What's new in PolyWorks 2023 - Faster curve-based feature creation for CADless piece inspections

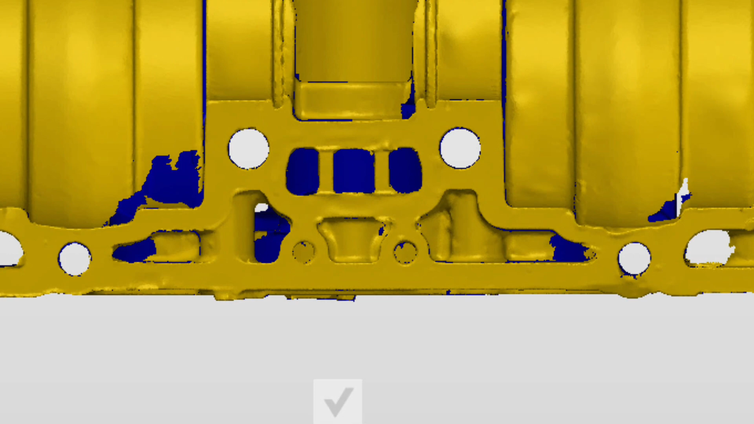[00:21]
to create curve-based features like circles and rectangles with a simple click,
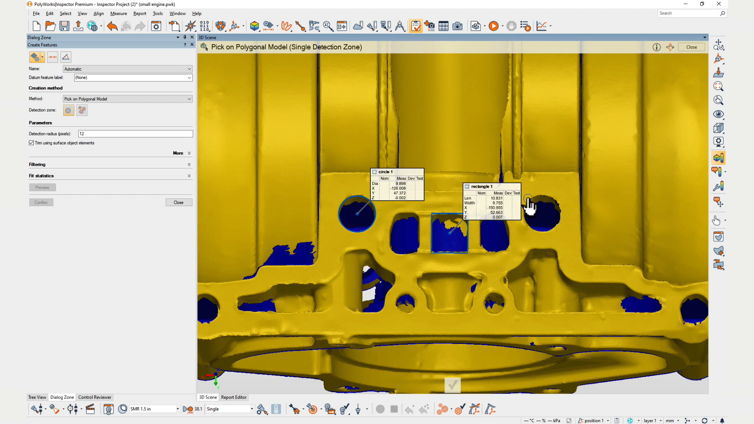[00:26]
and then extract those features and fine-tune their extraction parameters.
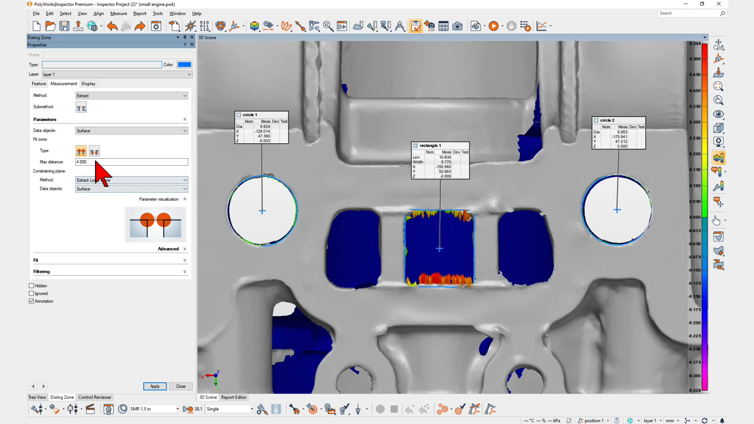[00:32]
When inspecting new pieces, operators are fully guided on where to scan,
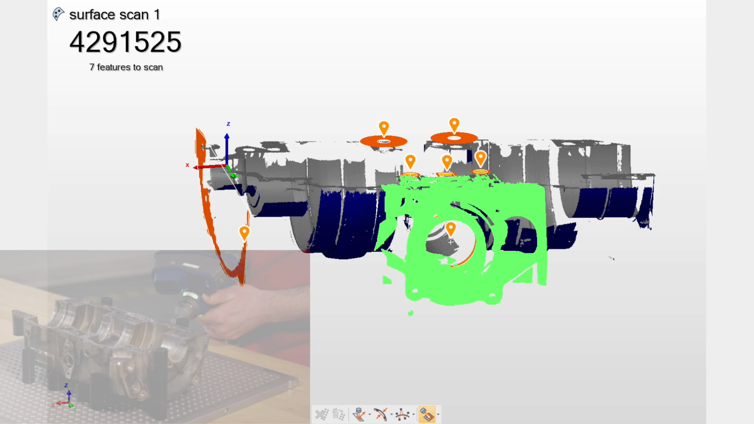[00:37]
after which all features are automatically extracted on the scanned data using your quality criteria.